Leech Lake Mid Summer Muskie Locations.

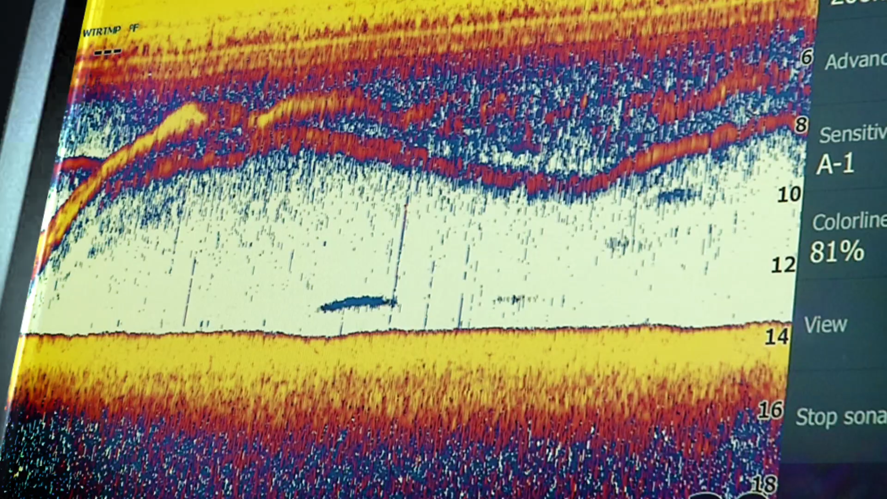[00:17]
It could be some walleye fishermen, could be marks on your graph.